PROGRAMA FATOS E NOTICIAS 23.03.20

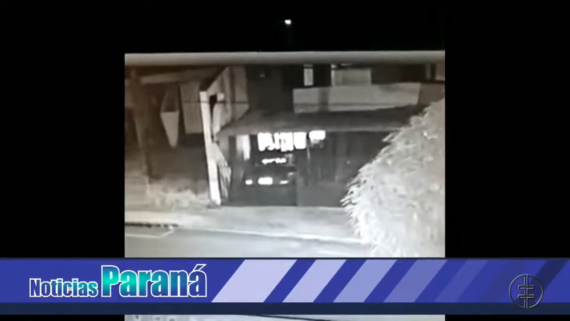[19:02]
Câmeras de monitoramento mostram o momento em que o suspeito pelo crime cometido na noite deste domingo foge do local. Na ação, Luiz Maurício Mion foi morto a tiros e um adolescente de 14 anos fica gravemente ferido ao ser baleado. O crime aconteceu na rua Antônio Alves Massaneiro, em Cascavel. Nas imagens é possível ver o momento em que o suspeito pula o portão da residência e foge a pé.